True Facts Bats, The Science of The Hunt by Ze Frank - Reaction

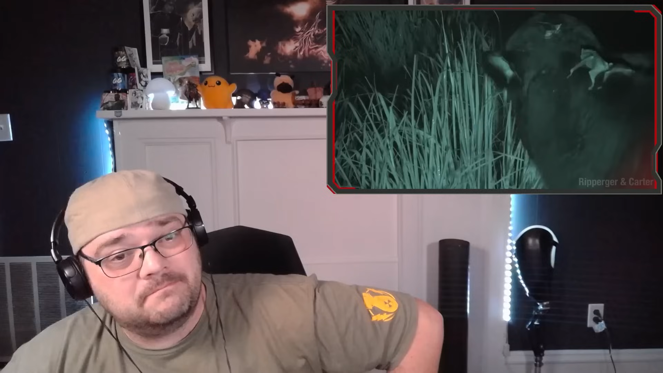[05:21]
now if you think a cow's an easy target try getting some blood from the foot of a chicken at least i think that's what's going on could be a sort of foot fetish thing like toe sucking or maybe an oral pedicure that's a business idea but listen i don't know this bat
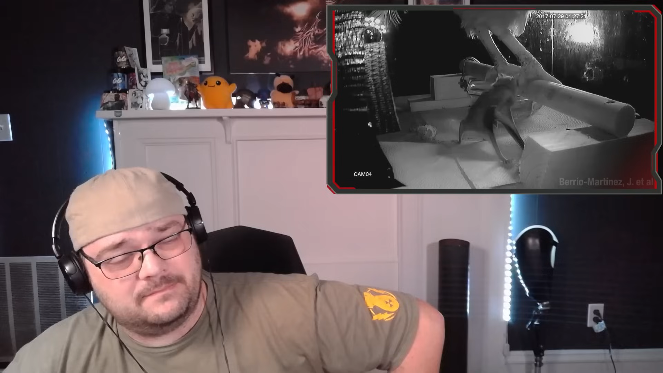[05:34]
and i don't know this chicken so who knows whoop didn't like that but it turns out if all you eat is blood it's not the most balanced diet no these little bastards burn through some energy and if they don't eat for two or three days they die so you know what they do they share bonk if a buddy or
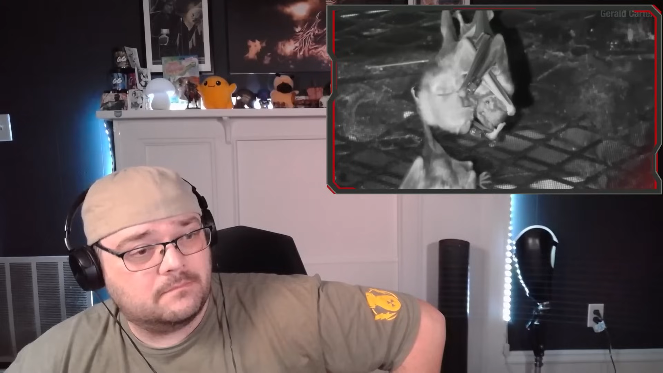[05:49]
someone in the fam missed a meal a bat that recently ate will regurgitate blood right into their mouths there you
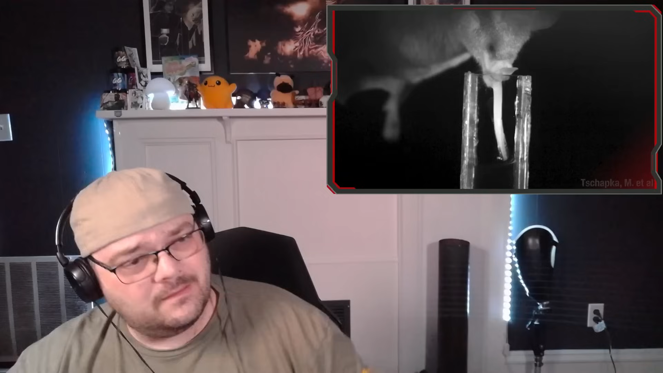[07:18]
it's a bit more what you'd expect a lapping motion but look at that big ass drop of nectar that they pull up the tips of their tongues